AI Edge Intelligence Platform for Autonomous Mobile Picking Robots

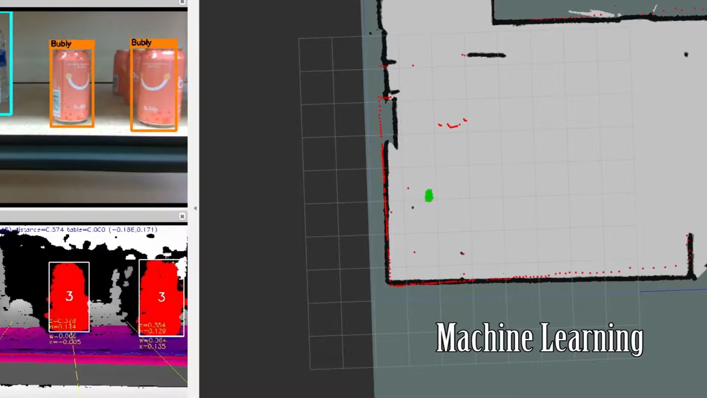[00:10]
The robot recognizes the item to pick using machine learning and navigates and positions itself to reach out and grab the item.
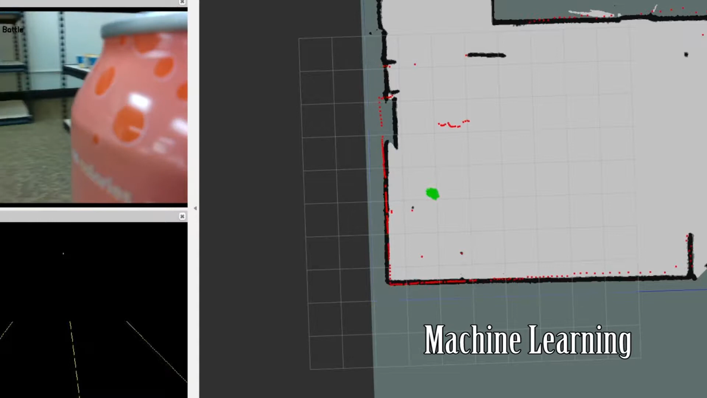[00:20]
On the left side of the screen is the machine vision as the robot navigates to pick the item.